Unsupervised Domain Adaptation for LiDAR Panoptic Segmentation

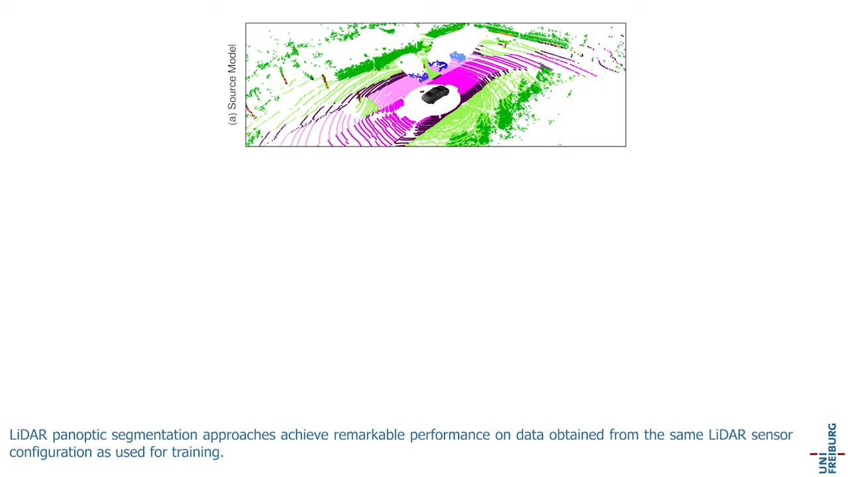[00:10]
LiDAR Panoptic Segmentation approaches achieve remarkable performance on data obtained from the same LiDAR sensor configuration as used for training. However, the performance drops significantly when evaluated on scans from a notably different LiDAR setup.
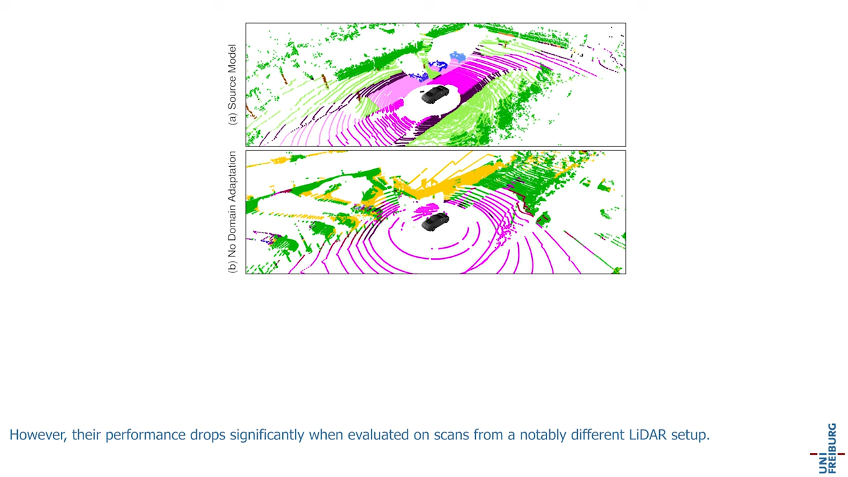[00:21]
This drop in performance can be attributed to the domain gap, brought about by the different sensor configurations such as different number of scan lines, mounting positions, and intensity calibrations.
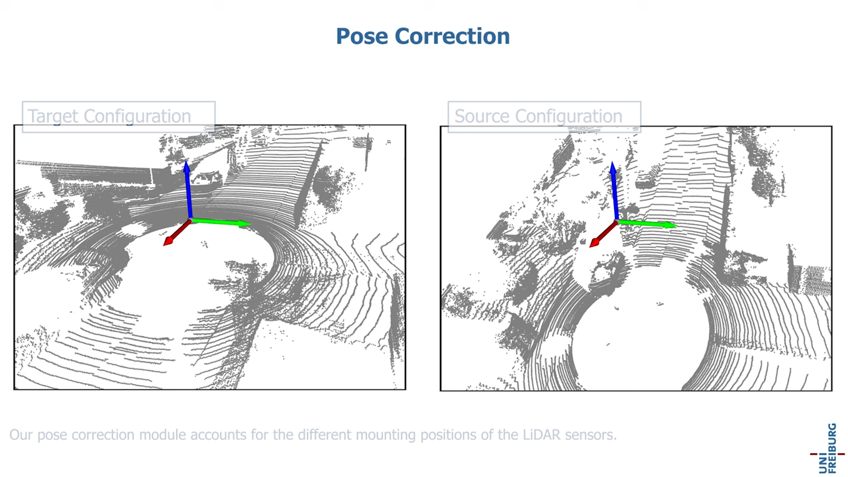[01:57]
Our post-correction module accounts for the different mounting positions of the LiDAR sensors.
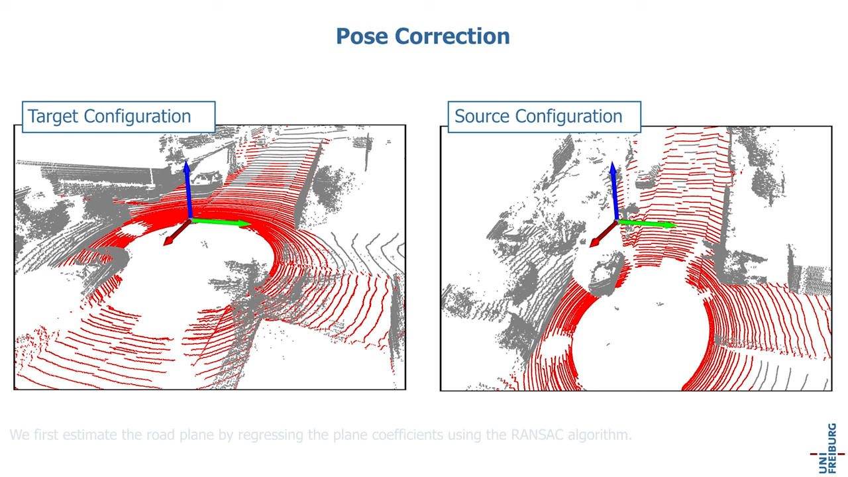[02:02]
We first estimate the road plane by regressing the plane coefficients using the RANSAC algorithm. The virtual LiDAR is then rotated so that it is parallel to the estimated road plane and
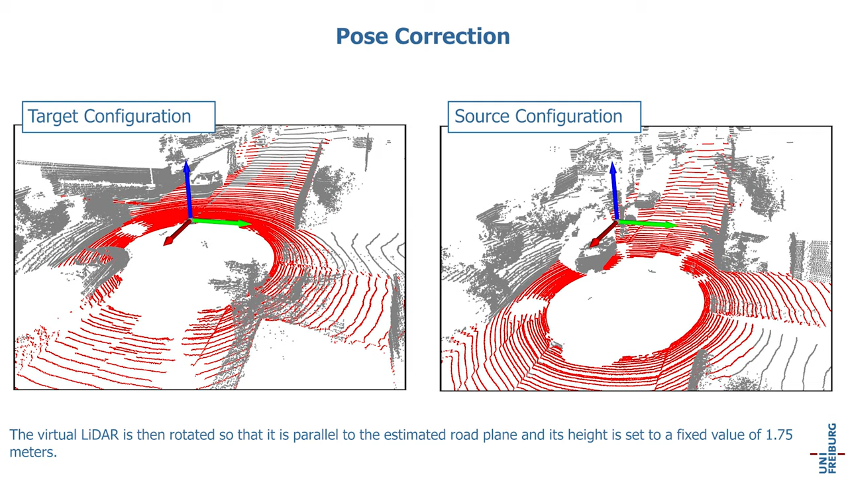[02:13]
its height is set to a fixed value of 1.75 meters. Further, we account for the domain gap between the LiDAR point clouds by simulating data from the target domain using the source domain.
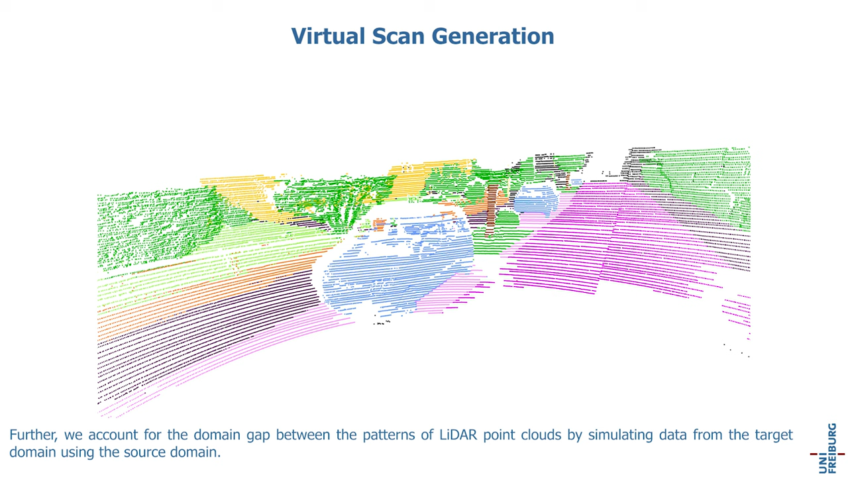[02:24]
We achieve this by first accumulating static point clouds across every trajectory and by fitting a mesh to each dynamic object.
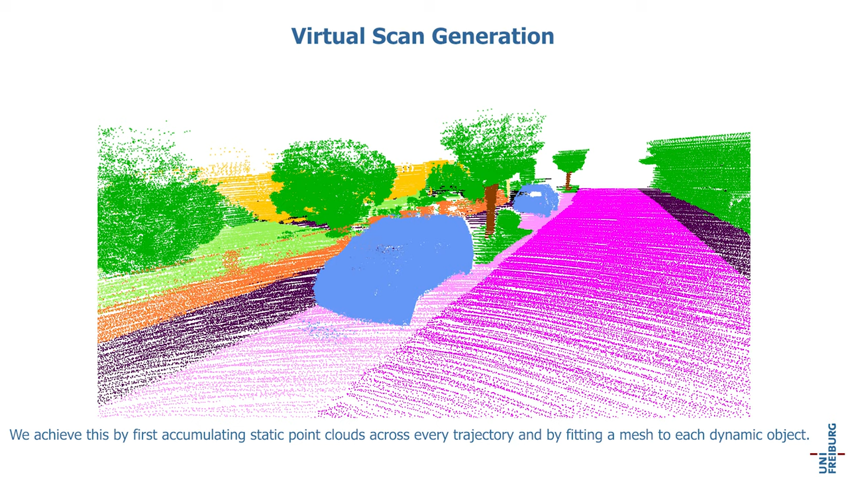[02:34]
We then simulate the target data by projecting this point cloud onto a 2D
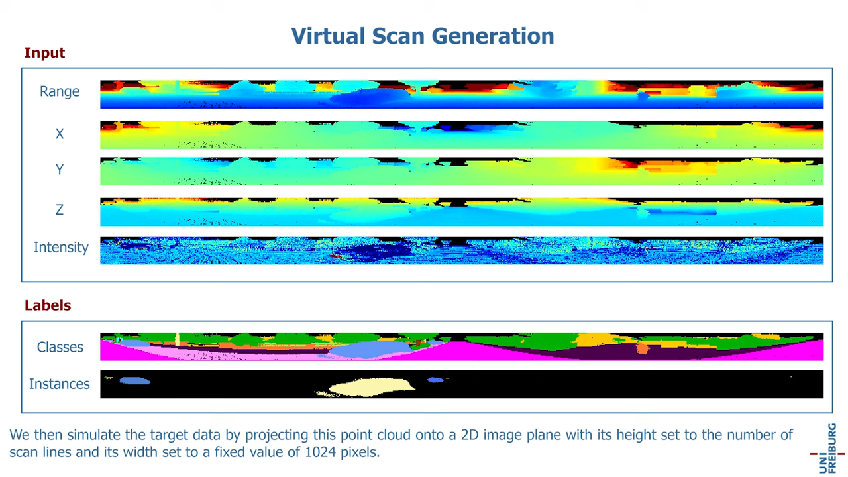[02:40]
image plane with its height set to the number of scan lines and its width set to a fixed value of 1024 pixels.
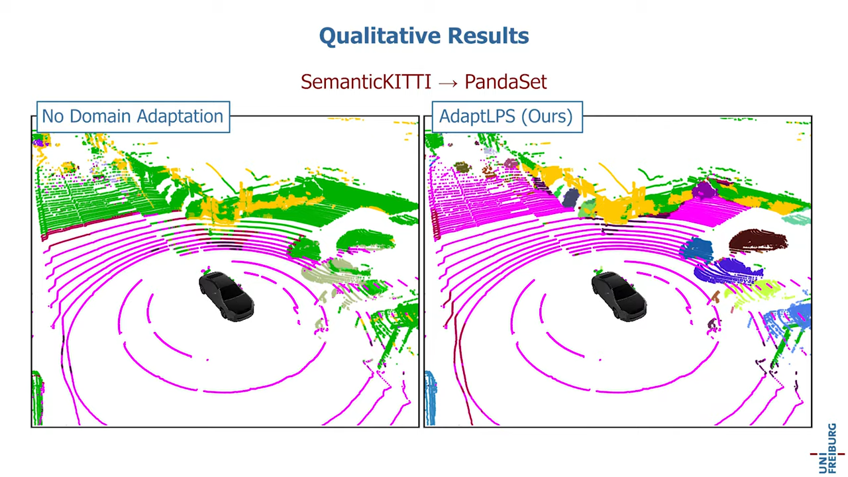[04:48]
Here, we observe that our approach allows us to accurately detect the instances in the scene, while the model with no-domain adaptation incorrectly predicts the instances.